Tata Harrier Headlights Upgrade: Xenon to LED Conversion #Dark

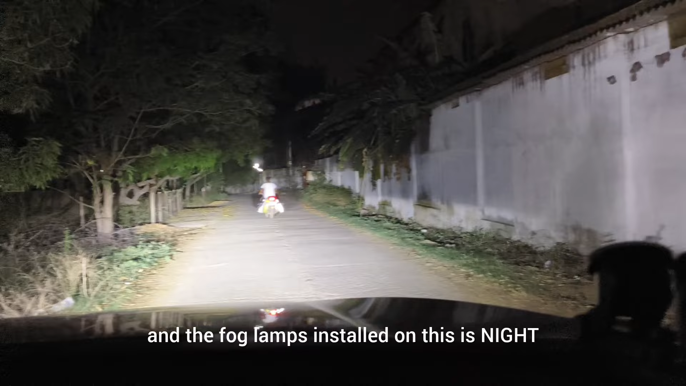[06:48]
यह high beam और इसमें जो हमने high beam install किया है वो है नोव साइट की LED है काफी दिन चल गई यह भी और
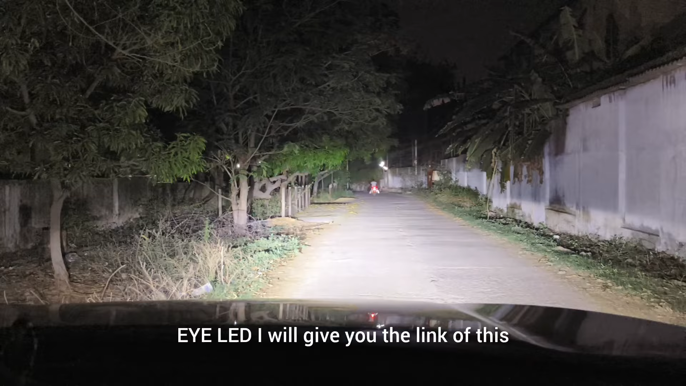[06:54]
fog lamps में हमने जो इसमें लगाई है वो है night eye की LED इसका पुराना वीडियो का link भी मैं आपको description में दे दूँगा अभी सिर्फ high beam on है fog lamps अभी off है मैं low beam करके आपको fog lamps की भी light दिखाता हूँ कि कैसी आ रही है एक बार
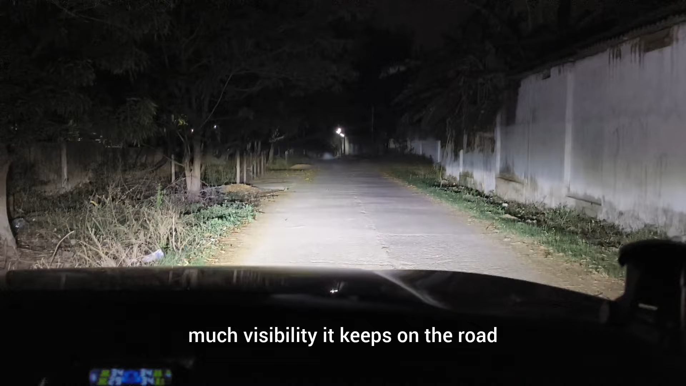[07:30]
तो चलिए दोस्तों मैं तो ड्राइब करके आपको दिखाता हूँ कि इसकी visibility कैसी रखती है road पर आप देख सकते हैं अभी सिर्फ गाड़ी low beam पर है और पहले के मुकाबले इसकी visibility बहुत अच्छी आ रही है
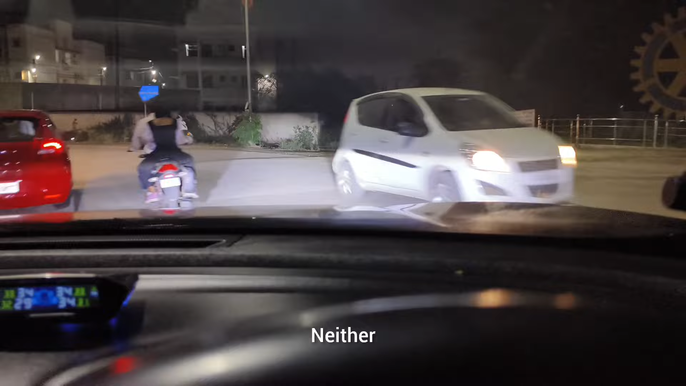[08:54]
आप देखी सकते हैं कि रोड में इसका परफॉमेंस कैसा है
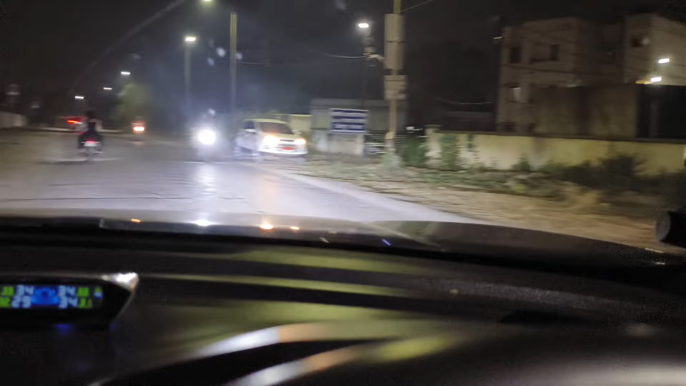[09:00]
ना फॉग लैम सौन है और ना ही हाई बीम
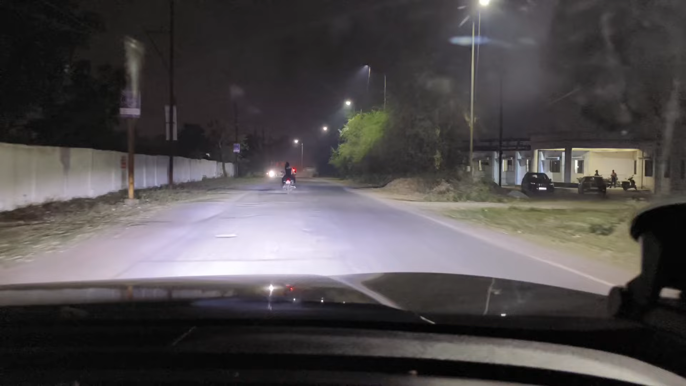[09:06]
प्लाइट इसकी काफी अच्छी आ रही है